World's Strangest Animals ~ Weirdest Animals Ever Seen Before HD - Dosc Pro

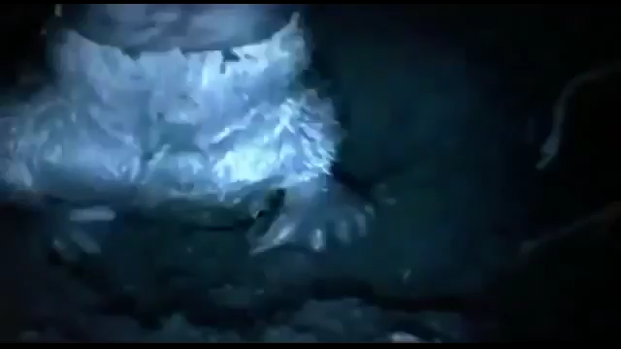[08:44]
there she is she's coming in next year they'll try to get a camera inside the burrow
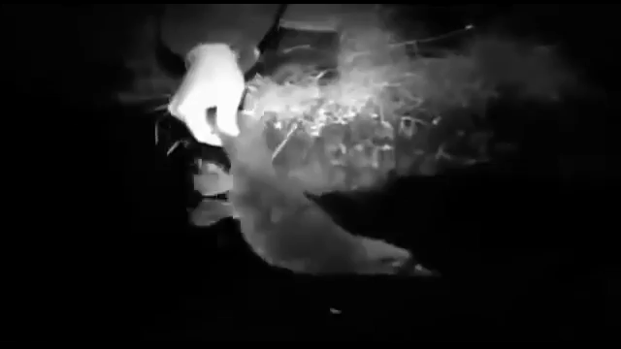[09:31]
he released this baby in one of the farm dams and then it started immediately to to feed along the border of the lake we
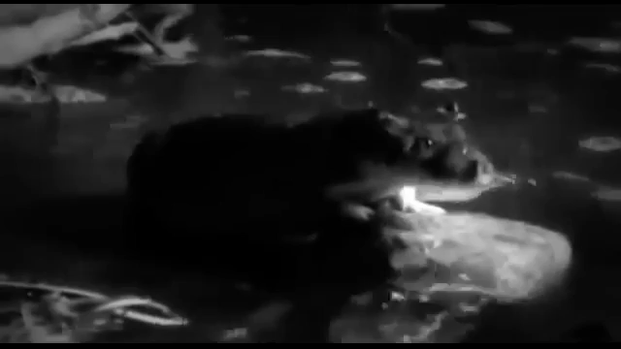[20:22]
a few nights later David Perra sets up his infrared equipment on a bridge overlooking the main river
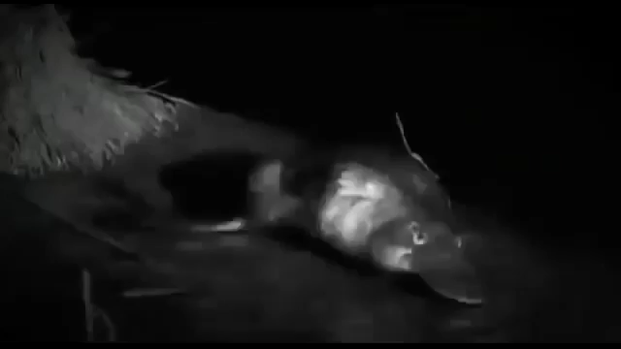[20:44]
the resident male is grooming himself on a log apparently unaware of the intruder
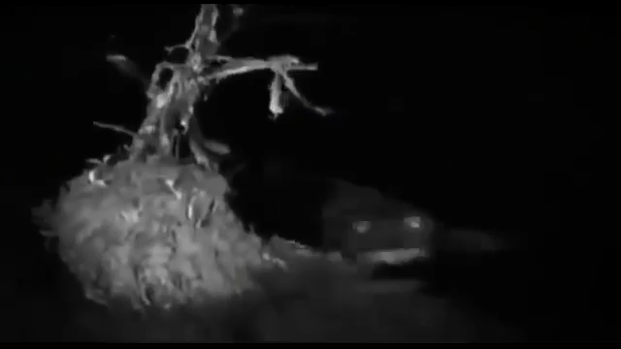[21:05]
despite being caught by surprise the resident male has one thing encounter easily
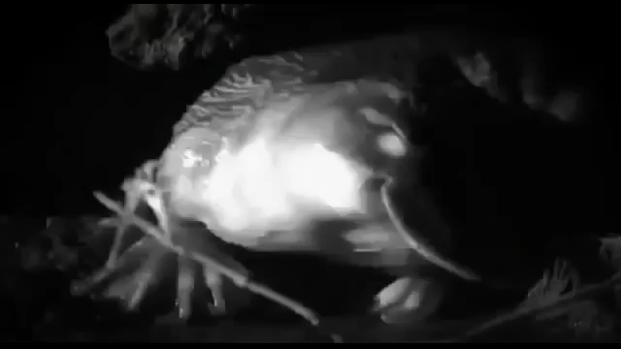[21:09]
he hasn't had to use his most damaging weapon
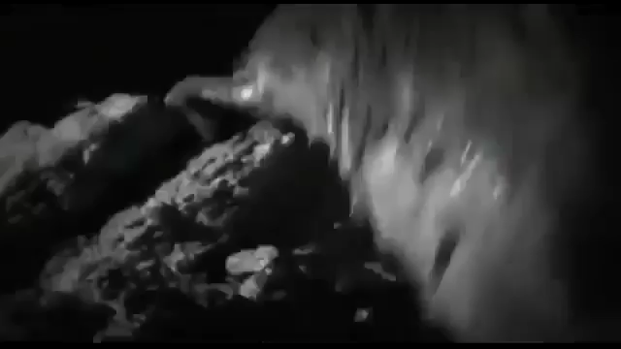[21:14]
the poisonous spur on his hind leg is fed by a venom gland that in the breeding season reaches its maximum size
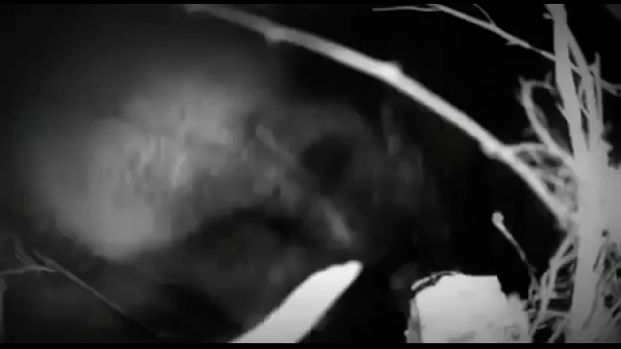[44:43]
The babies are now about 13 weeks old.
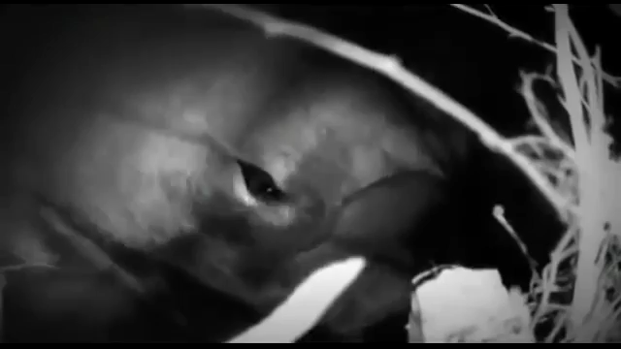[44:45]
Their eyes are open, their bills are fully formed, and their coats have grown thick.
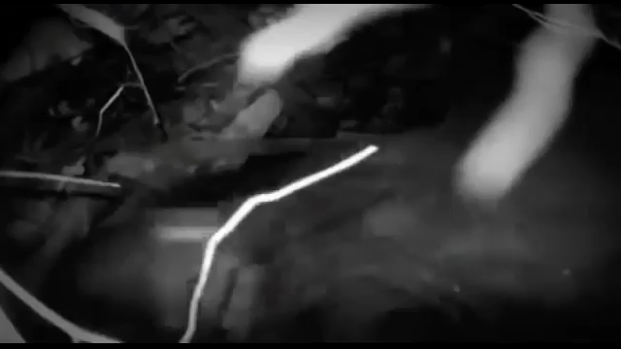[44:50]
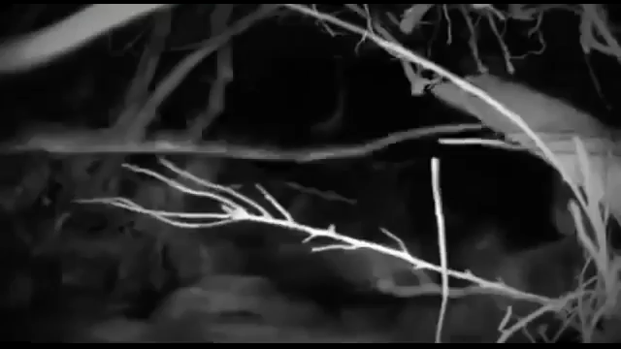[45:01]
While Bigfoot plays with tree roots in the roof of the chamber, the smaller one is perhaps getting ready to take on solid food. Nina warns that Shai is on her way back to the burrow.
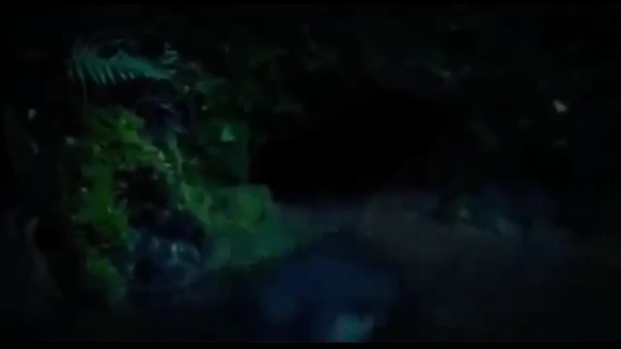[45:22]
As she approaches the nesting chamber, she unblocks the earthen plugs which she's set there to protect her young.
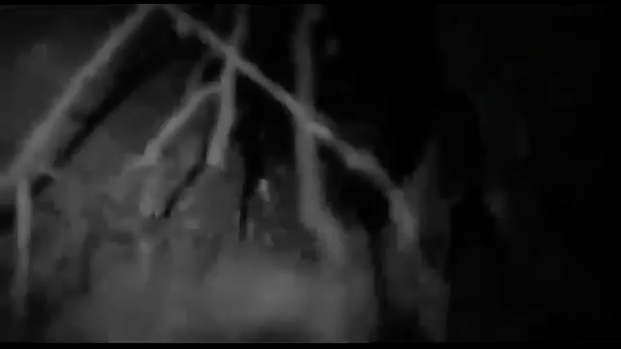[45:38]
then she's through into the chamber. Here we go.